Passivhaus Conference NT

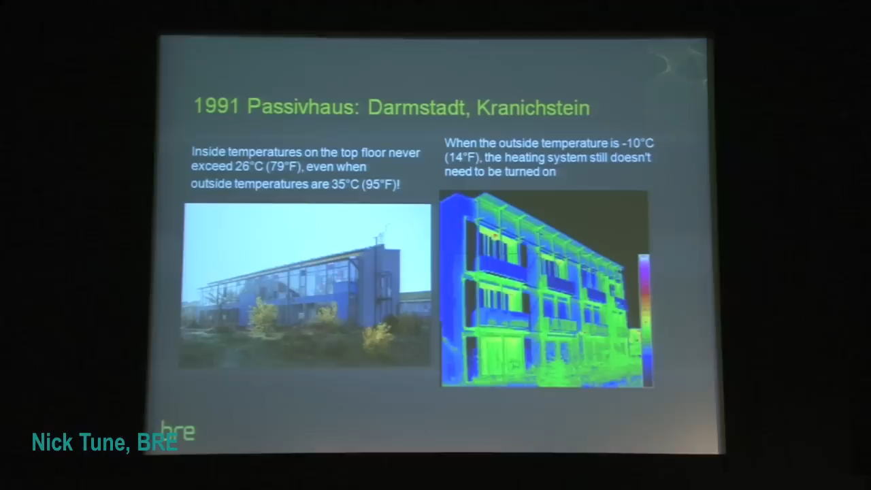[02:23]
basically showing that no heating system was being turned on even as we were going minus 0 degrees Celsius. It was, in effect, heating itself via, as I said, the solar gain, the internal heat, and the MVHR unit. So, how is heat generated in a passive house?
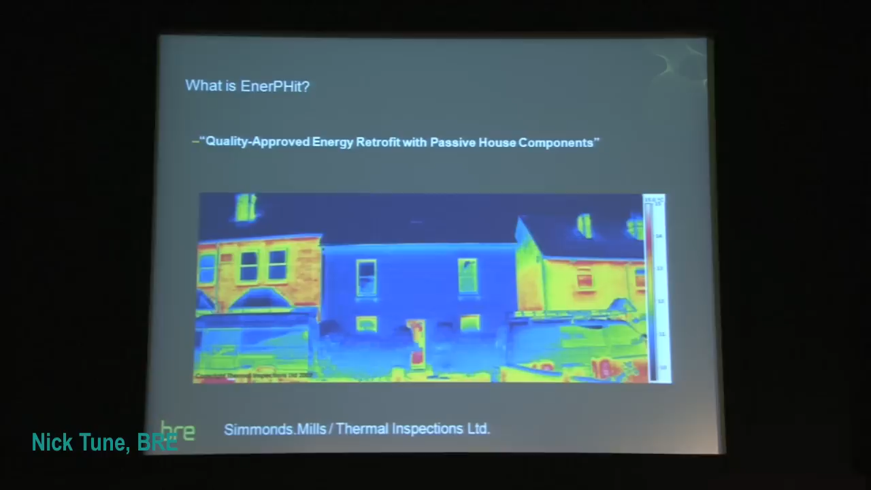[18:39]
Andy Simmons' house shows the difference in obviously the heat loss.